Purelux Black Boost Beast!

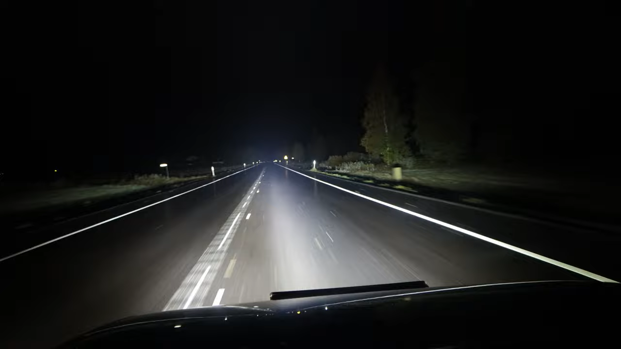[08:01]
Nyt näette vähän niin kuin, vähän todellisuutta, miten ne näyttää, että tuonne aika hyvään levyisesti näyttää, niin kuin huomaatte. Ja tässä on siis Pureluxin Black Boosteja kertaa 4. Ja mä tein edellisissä osioissa mä tein vähän esittelyvideota, mutta tämä on niin kuin